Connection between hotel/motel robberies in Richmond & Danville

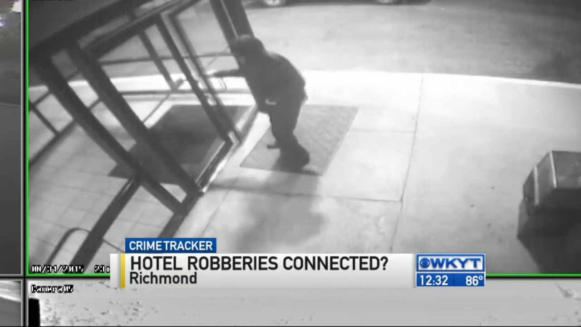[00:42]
MATCHING THE DESCRIPTION GIVEN FOR THE MAN SEEN IN THIS SURVEILLANCE VIDEO FROM THE RICHMOND HOTEL.